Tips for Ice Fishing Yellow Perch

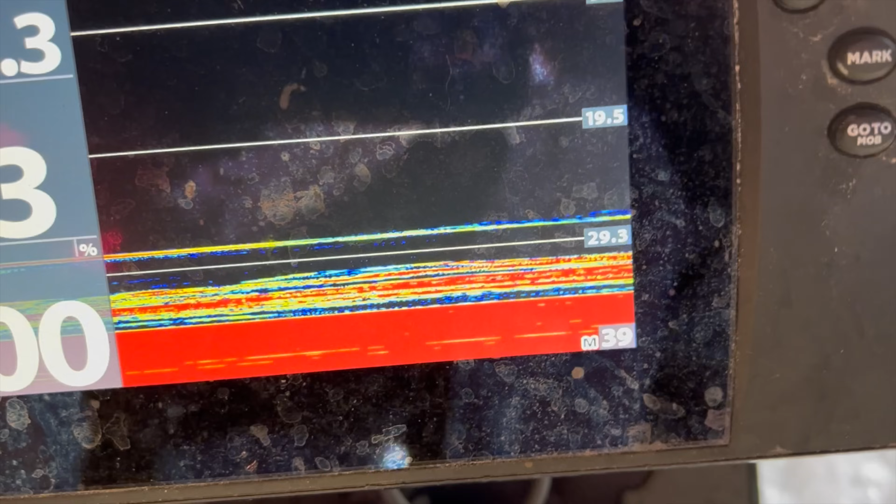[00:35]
You can see this massive school on the bottom. I had to drill a few holes before I found it.
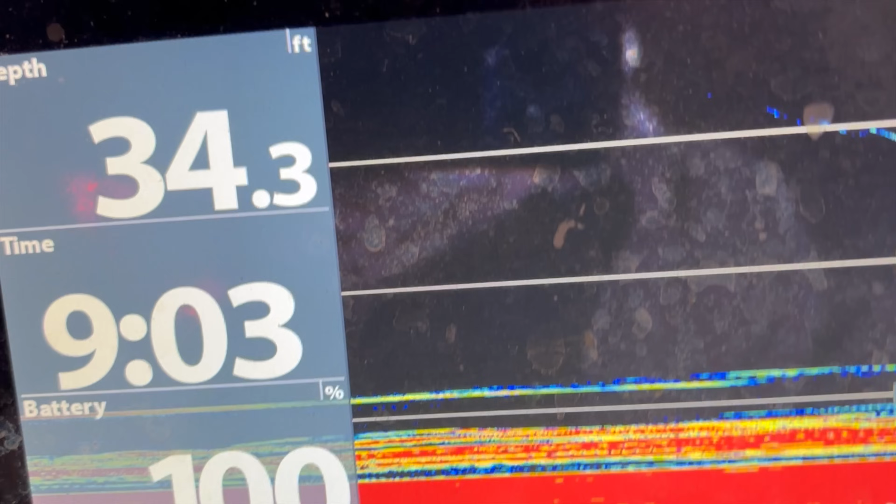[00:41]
On screen: depth 34.3 ft
And, you know, it's so critical just knowing that you're on top of fish.
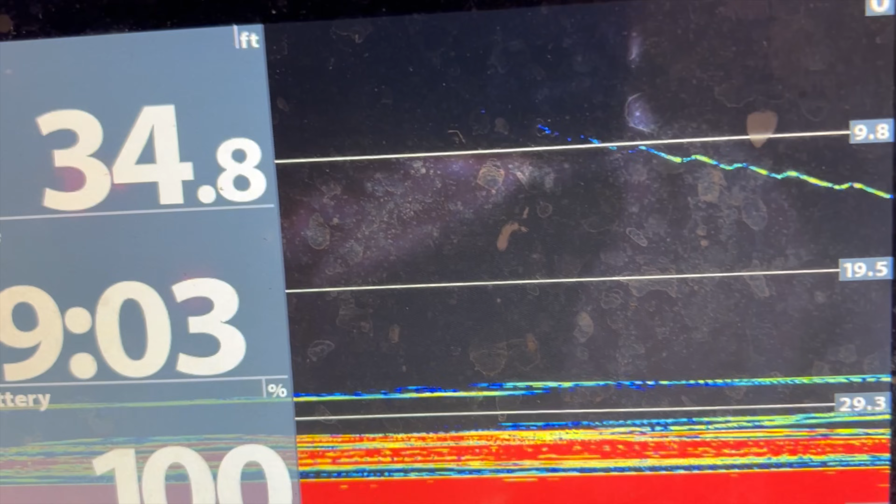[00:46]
On screen: depth 34.8 ft
And you can see your gear, the depth the fish are at.
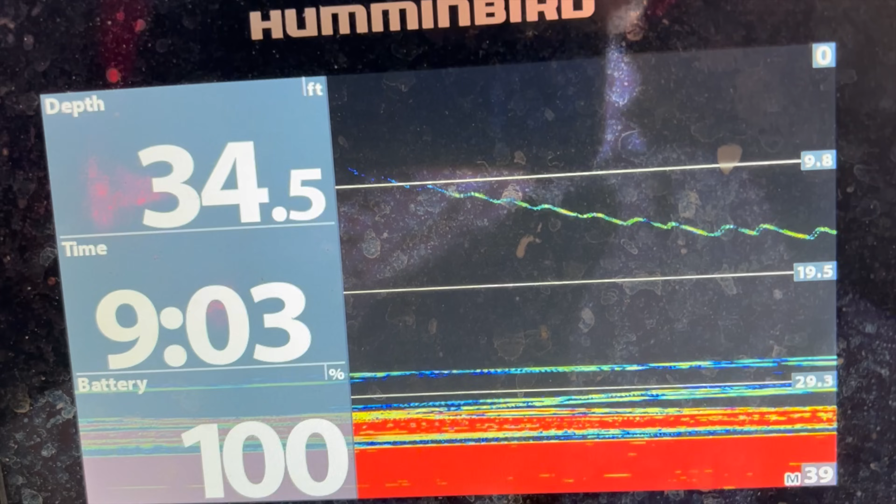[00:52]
On screen: depth 34.5 ft
It just makes you such a better ice perch angler. So today I thought I'd go over some tactics and tips for putting more perch on the ice.
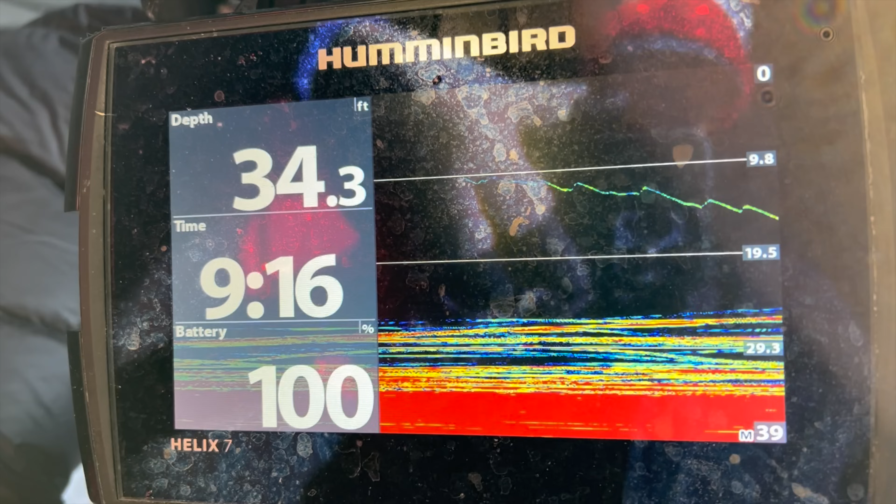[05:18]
On screen: depth 34.3 ft
You can see my jig going past the 20 foot mark right now and all those perch down below, that giant wall of perch. I'm going to get right in the midst of that school
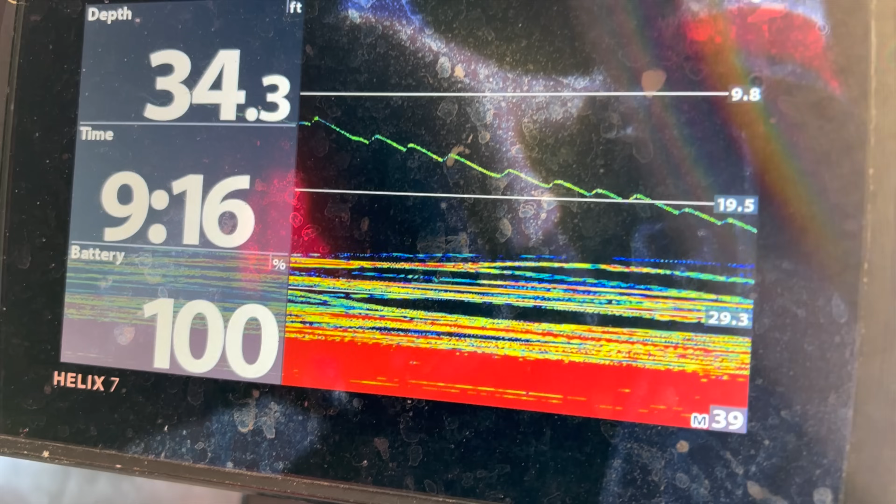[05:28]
On screen: depth 34.3 ft
and then I'm going to pull up and stop. I can see some fish coming up to check out my gear as they go down through that school.